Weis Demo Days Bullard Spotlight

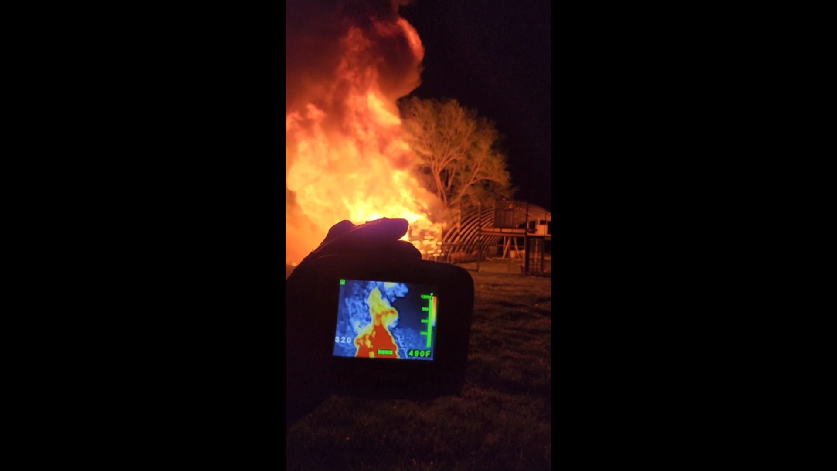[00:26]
Both feature a three and a half inch screen, 320 by 240 resolution, internal lithium ion battery with extended runtime of over eight hours,
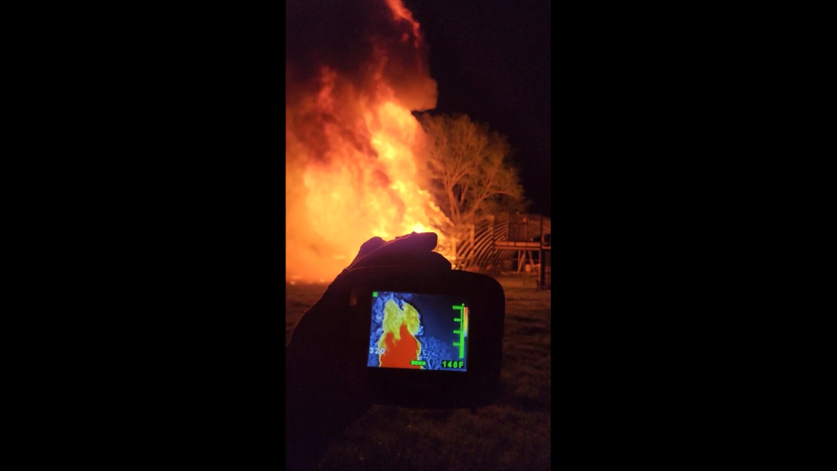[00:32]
and wireless charging devices
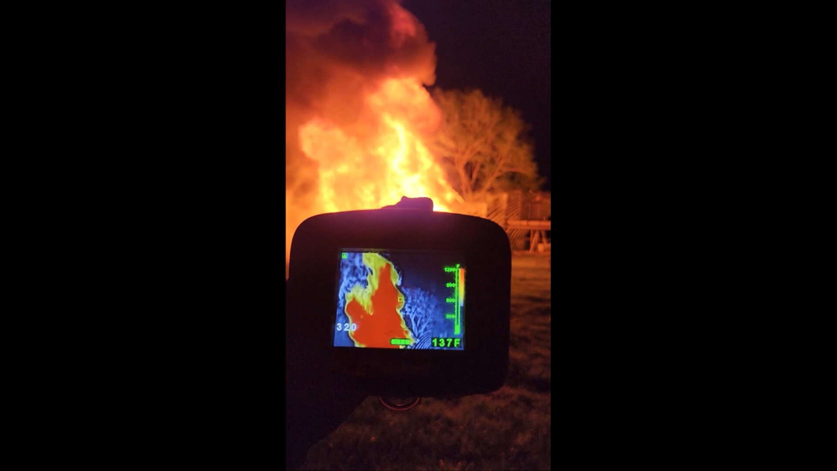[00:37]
that use inductive coil pickup for desktop and for truck installation.